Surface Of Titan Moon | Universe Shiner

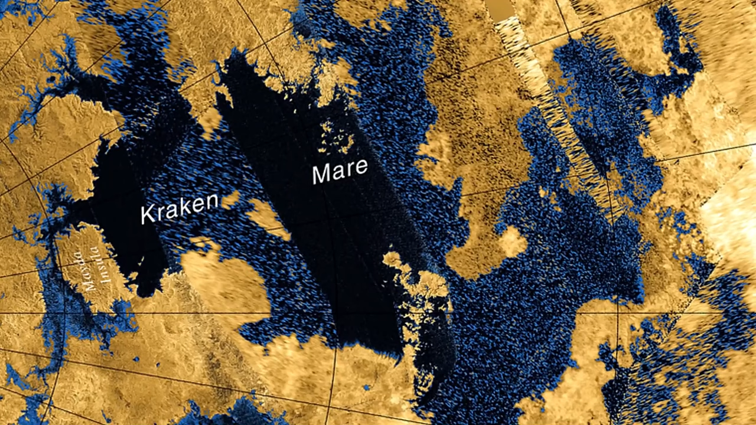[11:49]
And although the Kraken Mare and the Ligea Mar are unique objects in their own right within the solar system, as this is the only place where liquid has been found on the surface except for Earth,